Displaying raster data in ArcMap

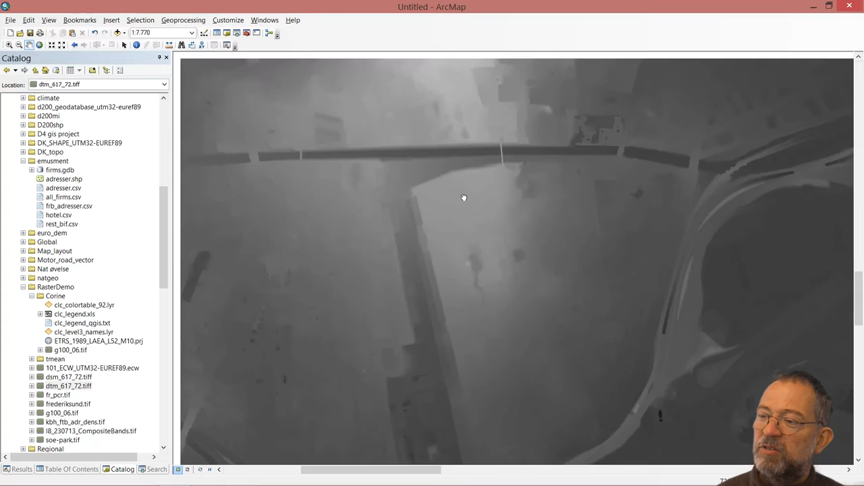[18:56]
It does not contain buildings, houses, buildings, trees, the like. Of course what is the terrain where the buildings are?
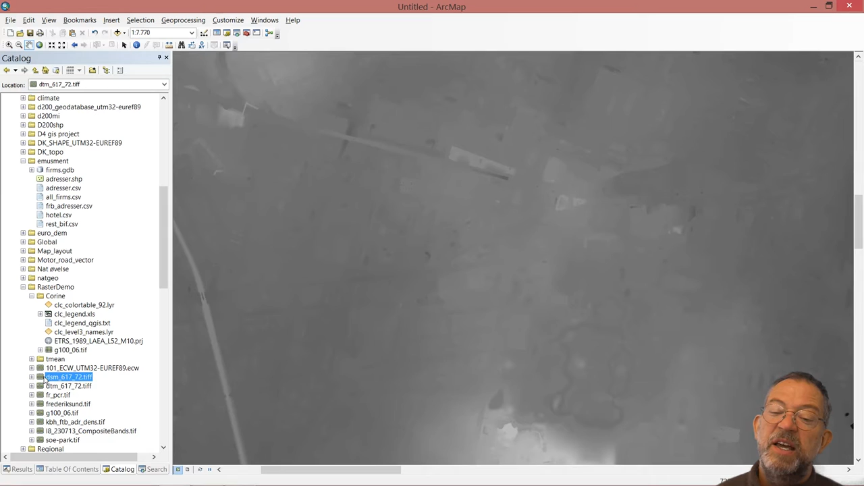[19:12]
Then we have this DSM digital surface model and here you can see all the trees and all the buildings. So that's the difference between the DSM and the DTM surface
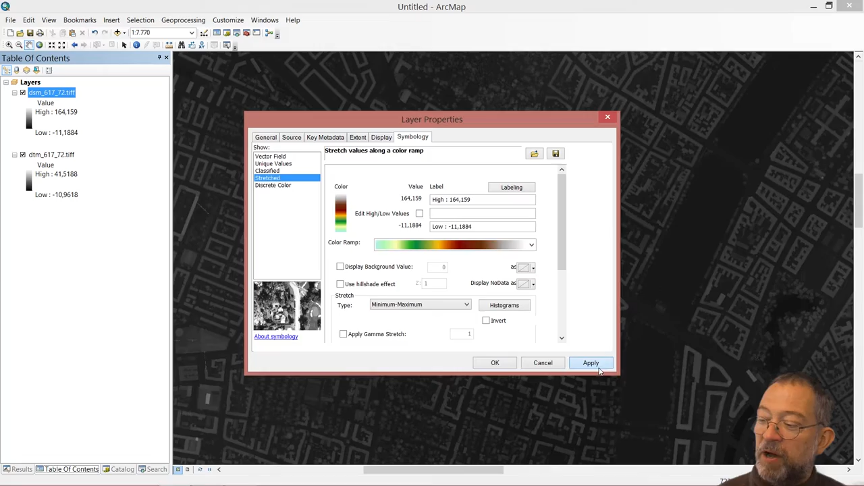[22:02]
yellow which goes to white at the snow at the top of the mountains and apply this color scheme.
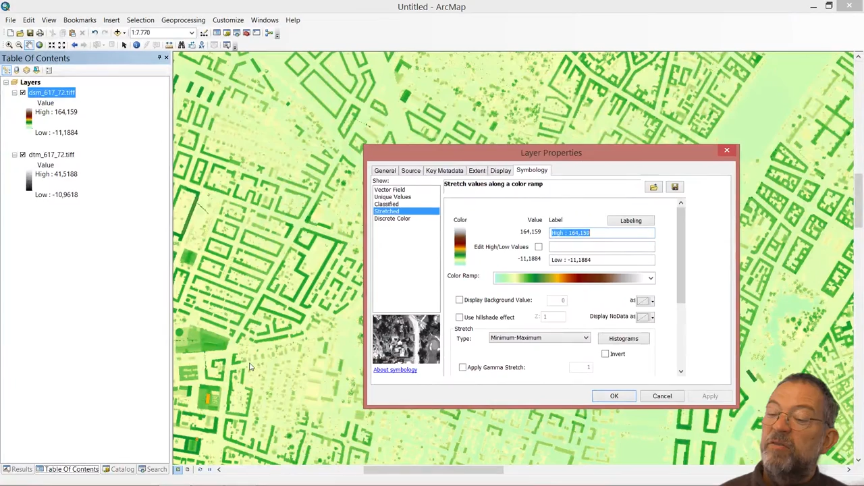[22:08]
So here we have we have all the high values in the red and white colors and then the low values in the screen colors.
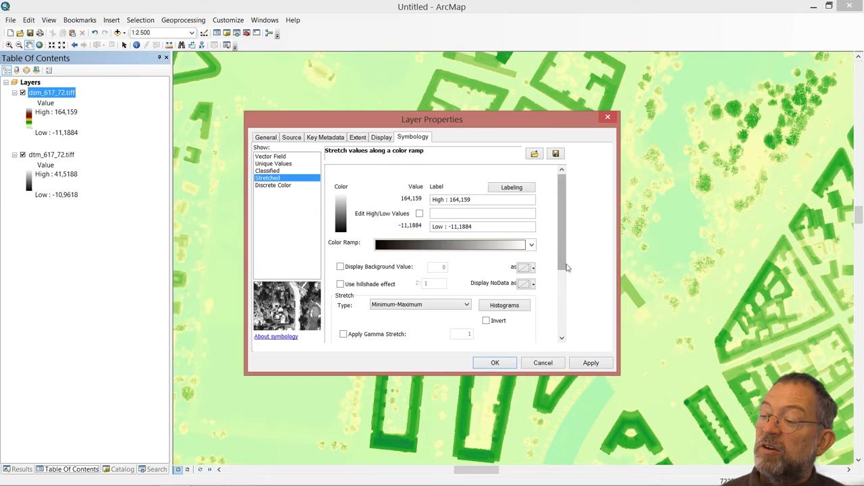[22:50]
We can change how we distribute our colors. If I just say apply like this it might be difficult to see if we don't have the total black and we don't have the total white because we are assigning these colors based on the entire dataset.
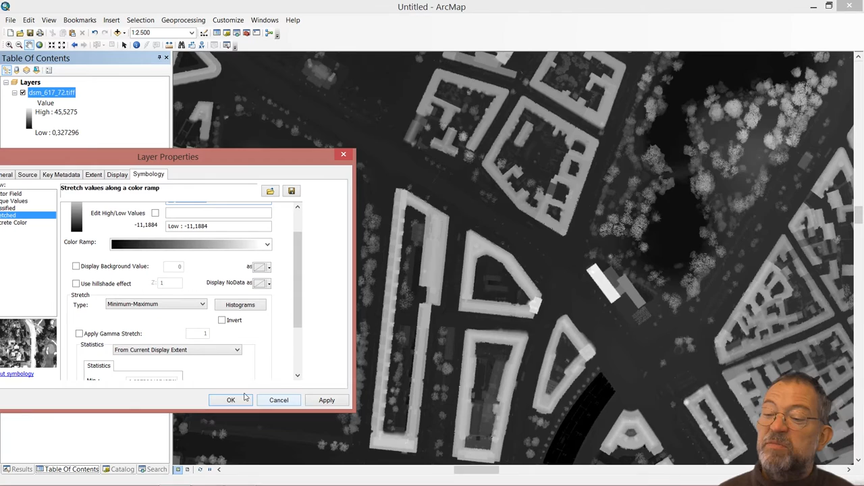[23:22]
If I ever go down here and say from display extent then apply you can see that it optimizes the use of colors to that area that we have displayed so whenever I have whatever zoom I have I will have somewhere on my image a total black and a total white.
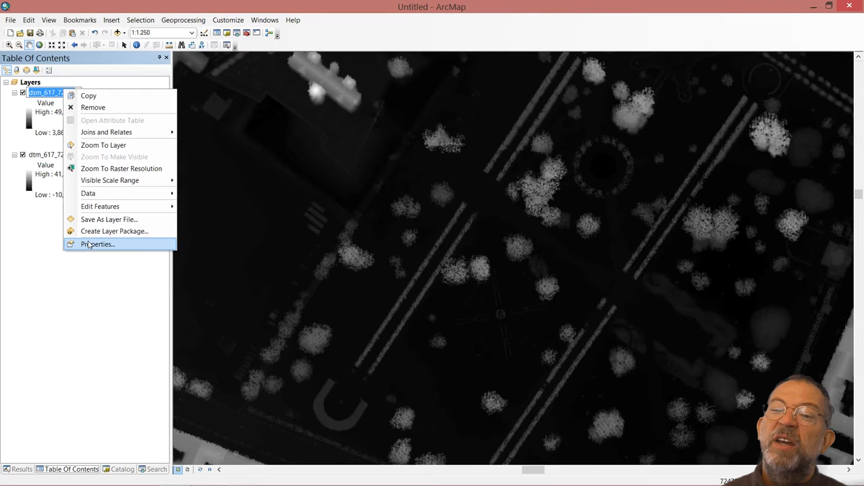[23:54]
So that if it was ability if you go down here and say properties and then use this value we have here
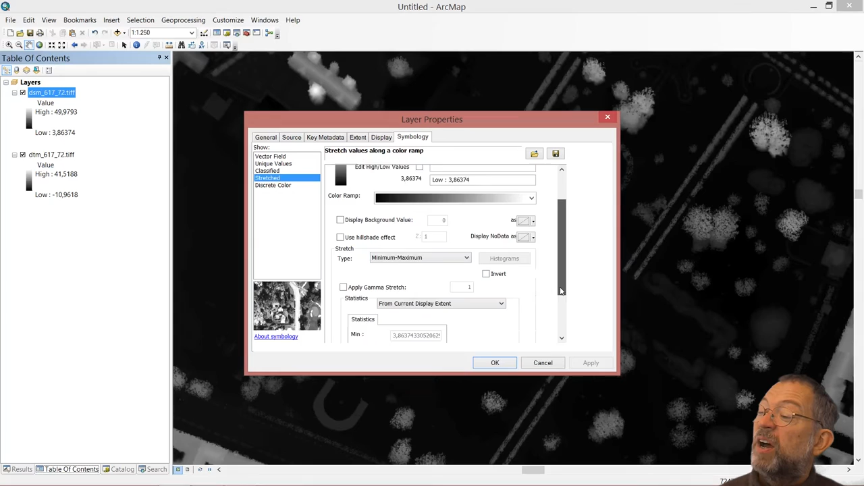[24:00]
that we calculate from the current display instead of having from the entire dataset.
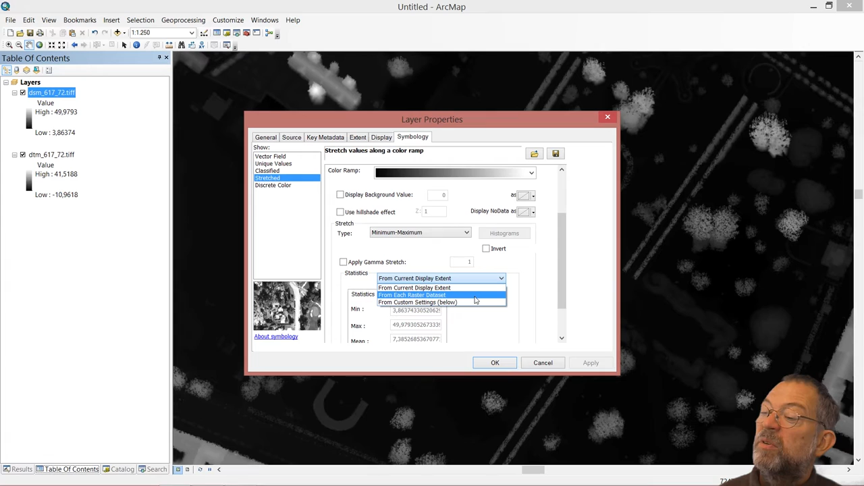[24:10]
this value here decides on how it performs what we call a stretch or a mapping of the input data to the output data.
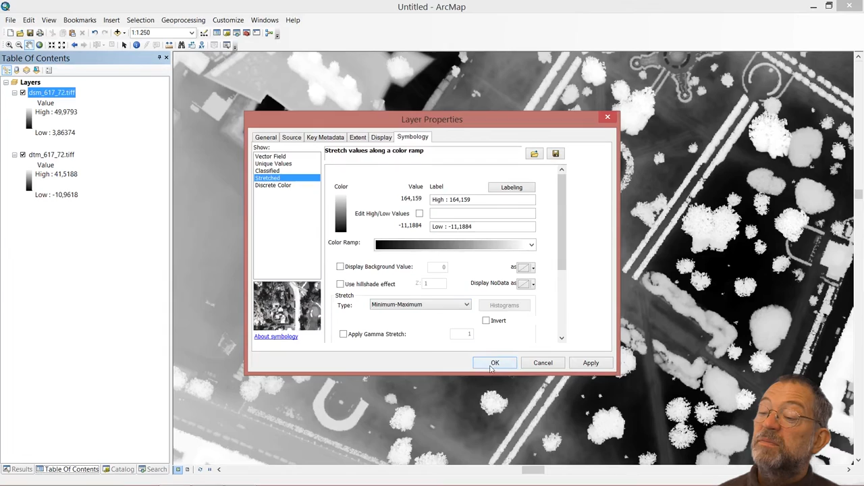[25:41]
Histograms are primarily used if it's satellite imagery and things like that where we are looking at variations. So that's our display possibilities by just looking at our layer.
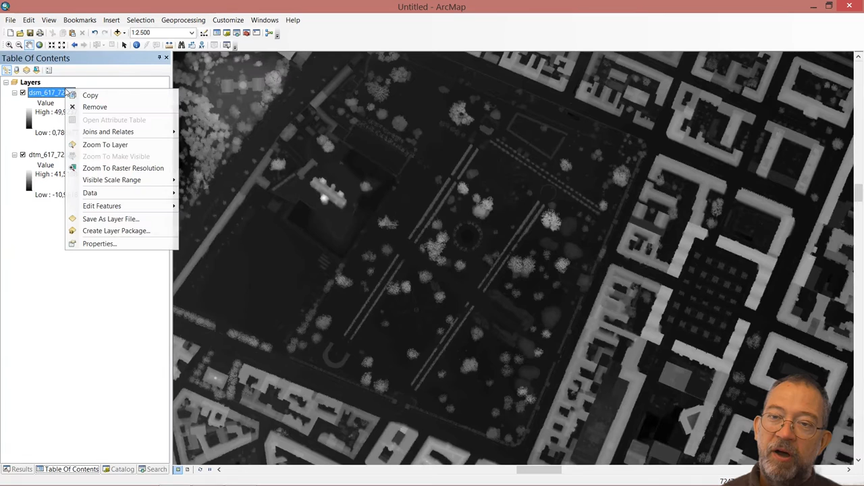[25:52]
Of course we have this thing about ability to assign different a color scheme to it. This elevation one here. And then it has this one that is important. We can use what is called a hill shade effect. So we can pretend that we have a light source and it will create an artificial shading on our layer.
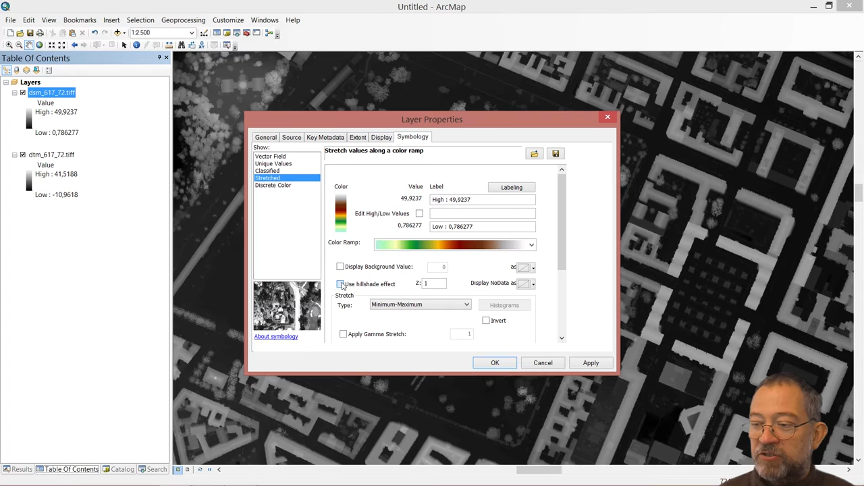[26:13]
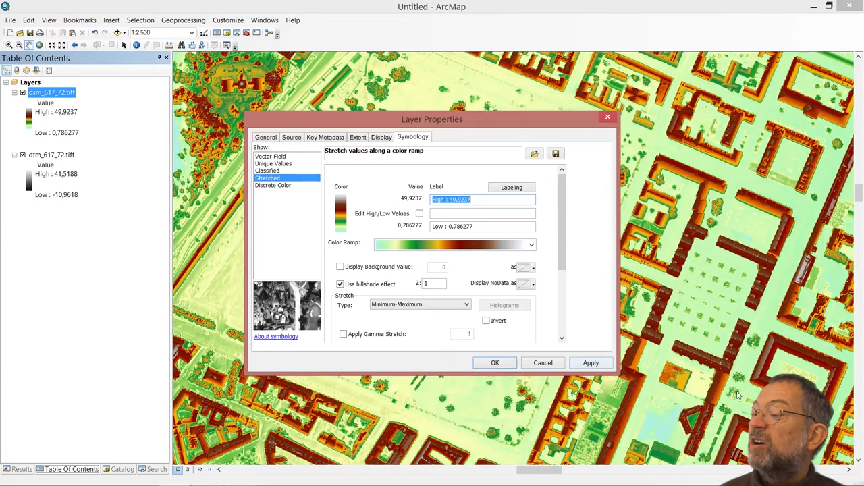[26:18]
So we get some shade effects. It looks relatively nice in this version here.
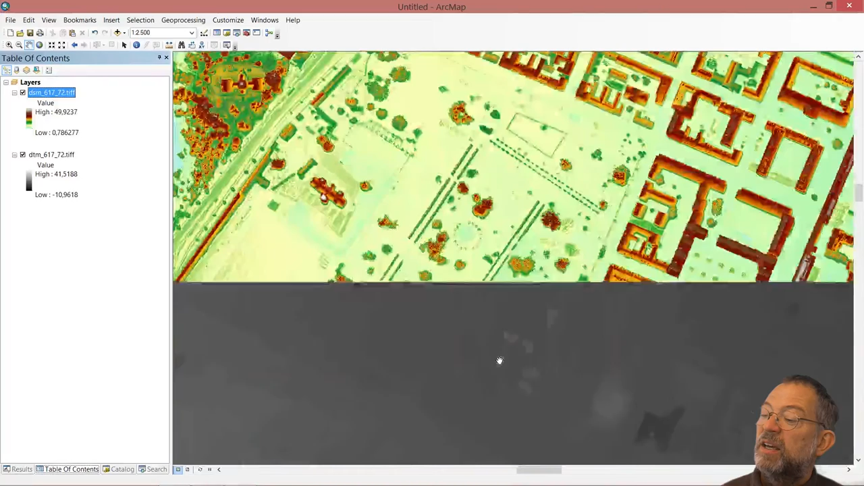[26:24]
So we get a not so dominant, but a partly shading effect. If we really want to make a display that can show elevation,
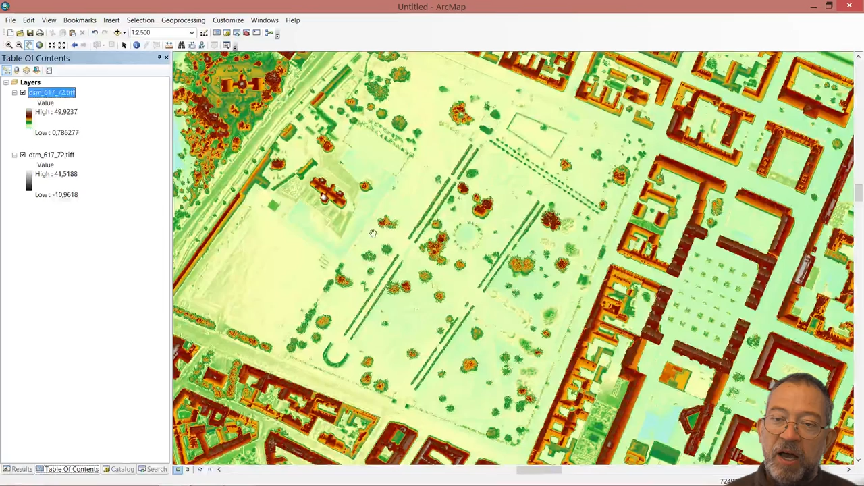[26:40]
ArcMap has an extra little tool up under windows which is called image analysis.
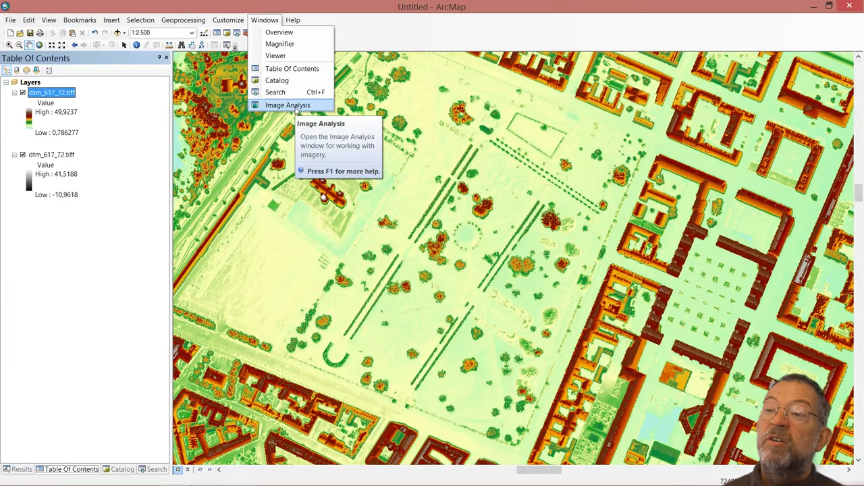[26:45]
It's where we have data for doing image
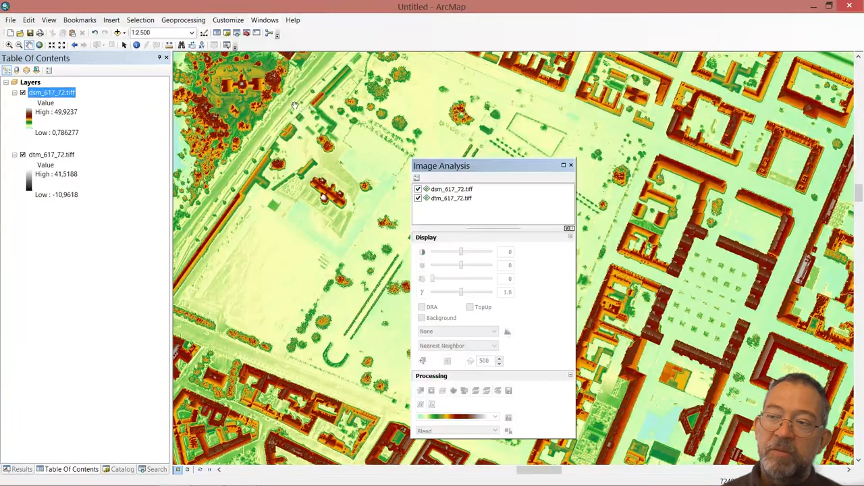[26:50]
analysis and one of the tools we have here is that I can choose my TSM and down here it has a hill shade algorithm.
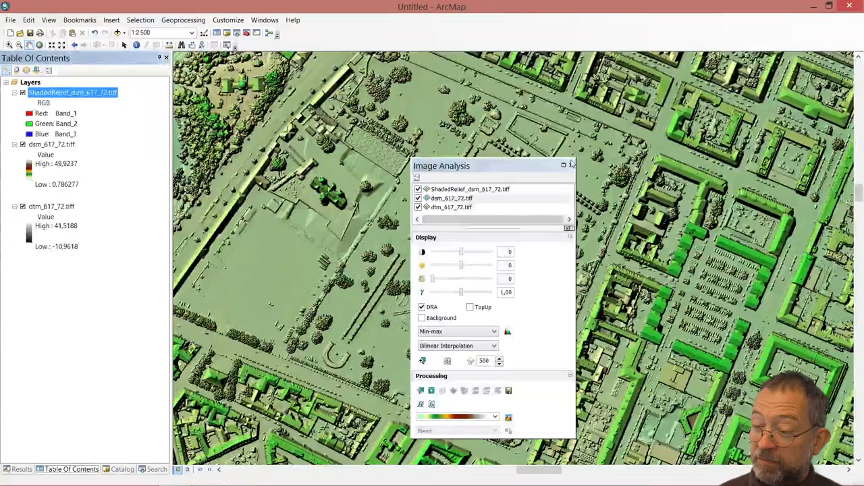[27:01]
This one is a bit more harsh and creates a bit more dense shadows as you can see, heavier shadows. So we can really get a good
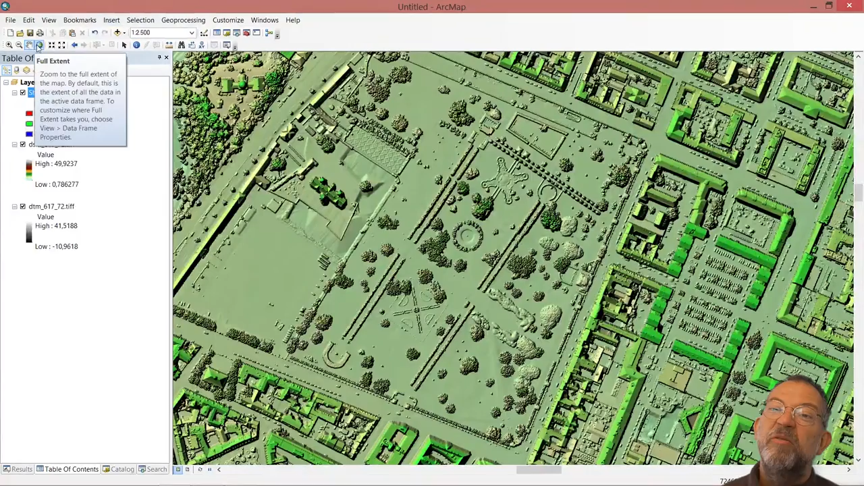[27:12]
visual on our data sets
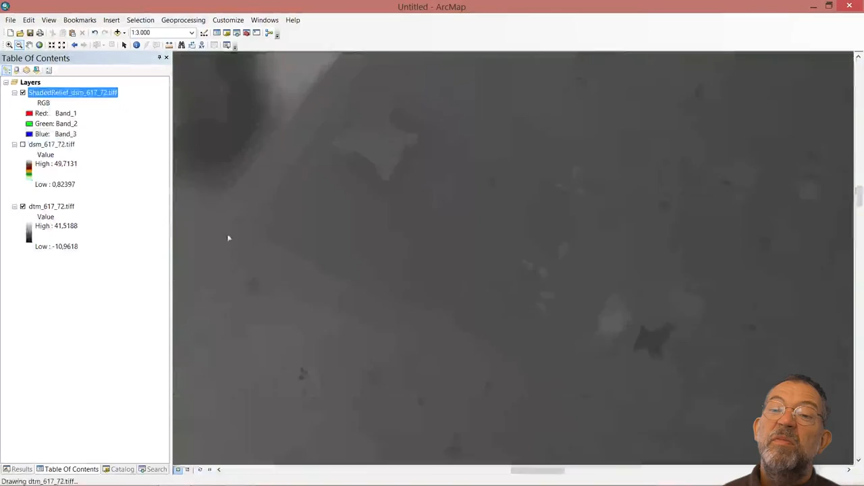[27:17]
compared to either the black and white,
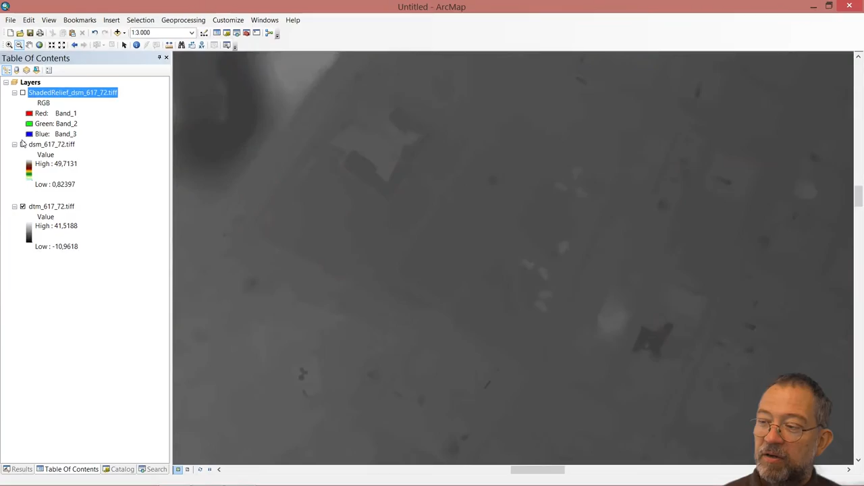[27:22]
the colored version or the one that has this dense shading effect on it.